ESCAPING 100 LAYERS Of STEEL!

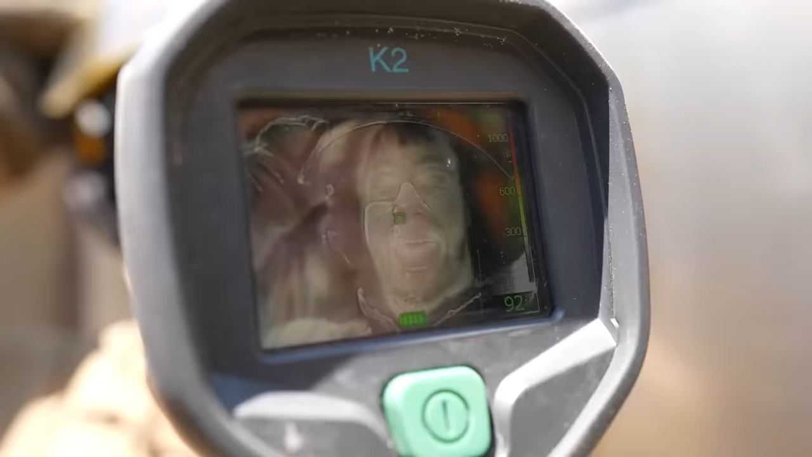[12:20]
So right now, if we look at Gabe, Gabe right now is 93 degrees.